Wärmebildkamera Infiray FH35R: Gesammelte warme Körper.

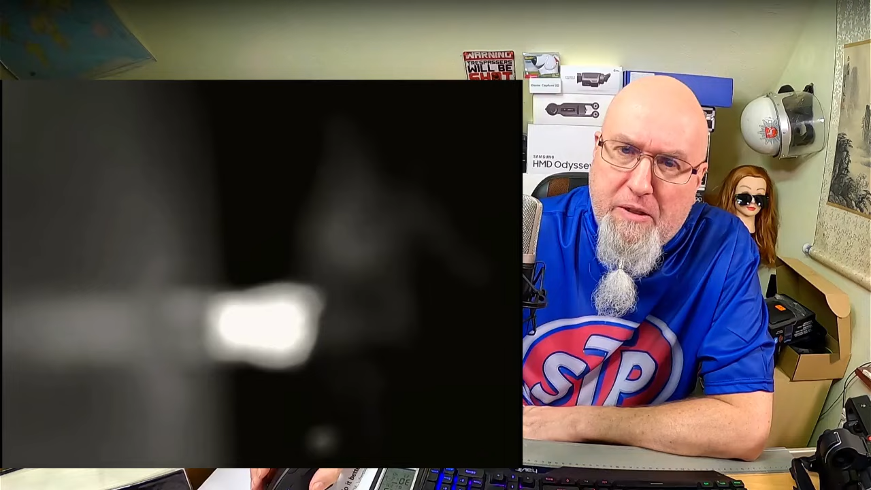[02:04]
Meine Heizung, also das Außending von der Heizung, wie ihr seht, weiß glühend. Nein, ist es natürlich nicht, aber das ist so ein Dingens. Hier innen wird die heiße, verbrauchte Luft ausgestoßen und hier außen wird die kalte Luft praktisch entlang eingesogen.
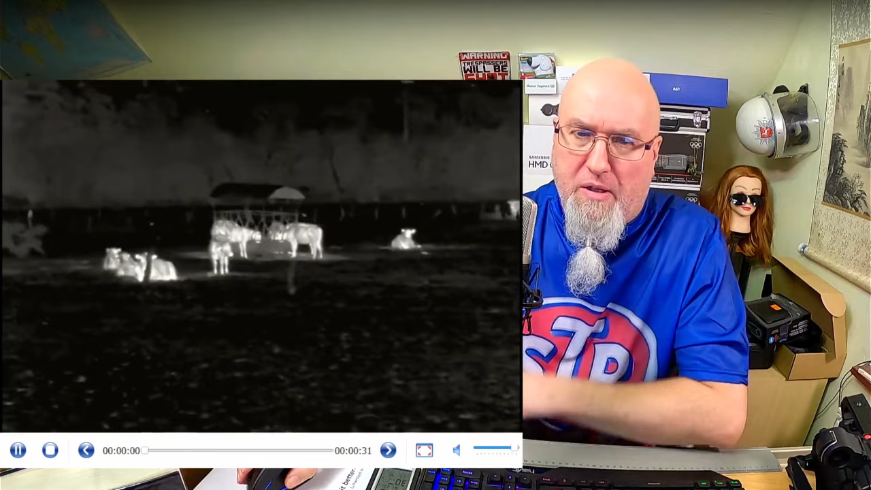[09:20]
Ja. Muuu. Aus purer Verzweiflung, weil ich nichts anderes gefunden habe. Halt. Weil ich nichts anderes gefunden habe, habe ich so ein paar umherstehende Kühe. Quasi Autoscheibe runter. Man kann ja nicht vom Auto durch die Scheibe nach draußen Wärme bildern. Das geht nicht, man muss die Scheibe schon runter machen. Hier bremse ich es nur ab, weil da, da ist wieder irgendein Vogel oder sowas. Da hinten auch. Und das finde ich an diesem... Und da oben, das sind tatsächlich Vögel. Das sind also nicht irgendwelche komischen weißen Bilder. Da sitzen Vögel in den Bäumen.
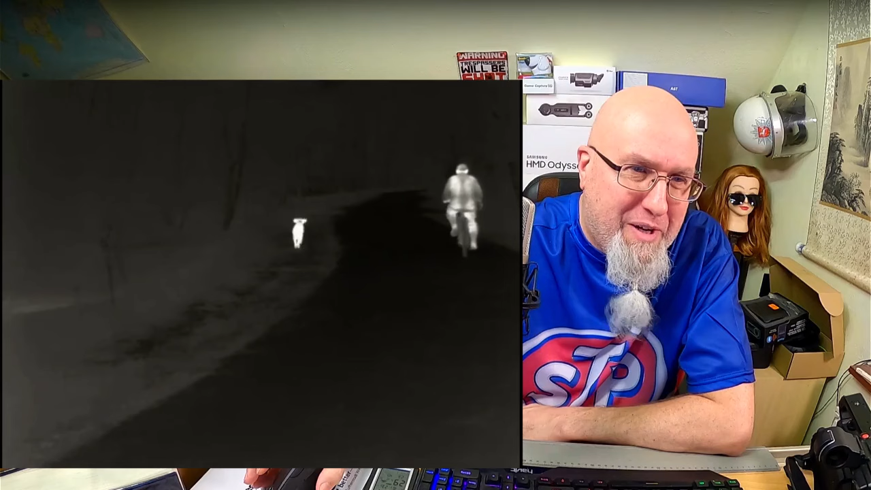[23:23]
So sehen Menschen aus mit der Wärme-Kamera und der Hund. Der Mensch ist offensichtlich besser wärmegedämmt als der Köter. Ja. Dann suche ich wieder nach Getier.